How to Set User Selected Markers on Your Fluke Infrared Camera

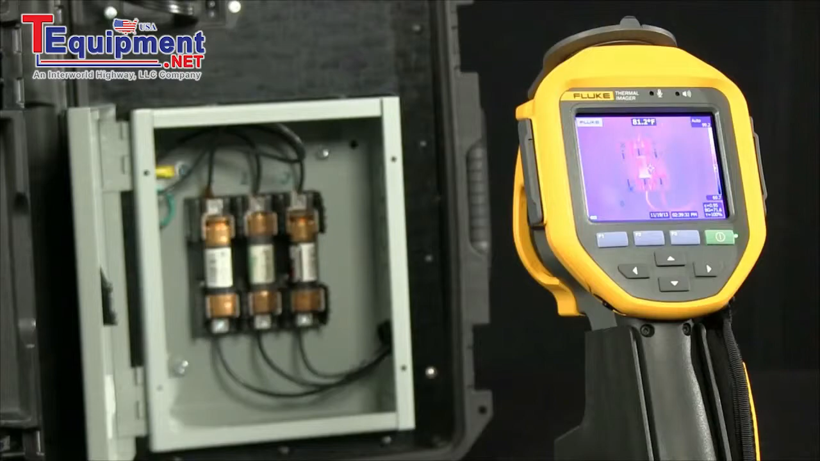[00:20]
typically only available in the software, before you actually store an image. Let's see how it works. So right now we're measuring. We're able to see a center marker and a temperature as well as an indication along the side of what the temperature range is. As we go into our menu here, we look at measurements, we go into markers. Now we can add one, two or three additional temperature markers giving us more information. I'm going to select three markers. A marker drops into the screen.
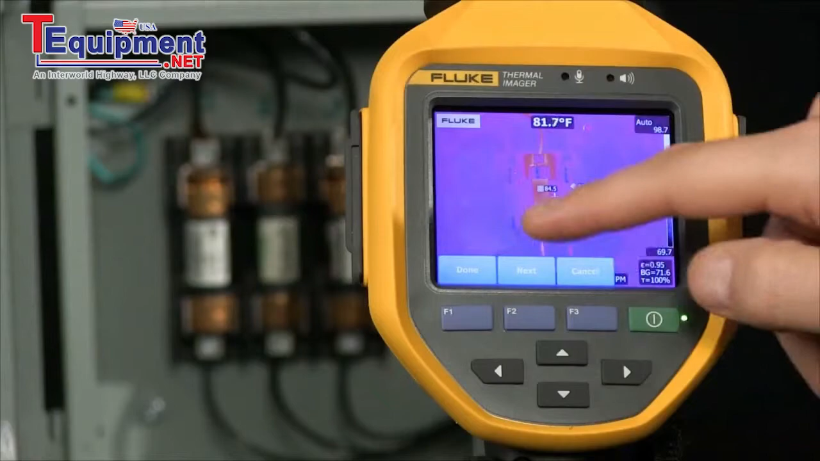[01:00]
On screen: spot 81.7°F
I'm able to then drag and drop across our touch screen into location. I'm going to select next. It drops in a second point. I move that over into location and finally the third location. So now I can look at three phases all at once, seeing exactly what the temperature is, not only in my center point but also on three of these, giving me more information before I pull the trigger and snap that option. This gives me additional diagnostic data available at the time of inspection.
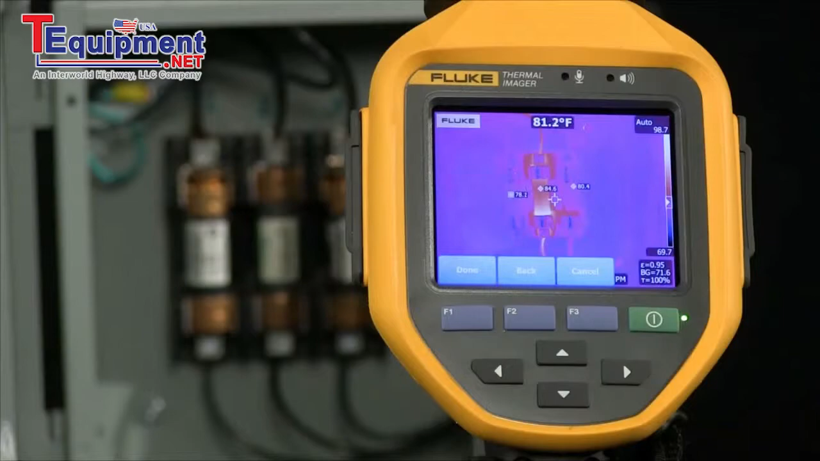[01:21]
On screen: spot 81.2°F
Decisions can be made earlier, saving possible downtime and equipment costs.